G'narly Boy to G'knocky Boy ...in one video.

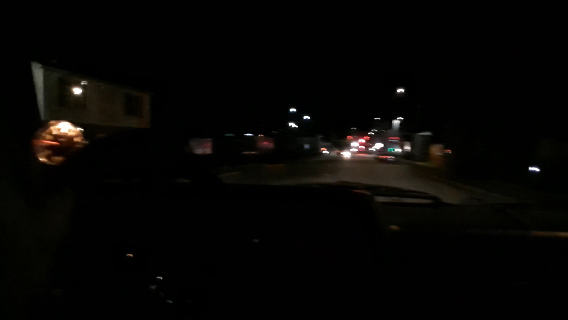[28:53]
Too much back and not enough in. No, yeah. I mean, that's possible though, right? No. It's gonna be after this street light here, about midways where that thing is parked, kind of on the right there.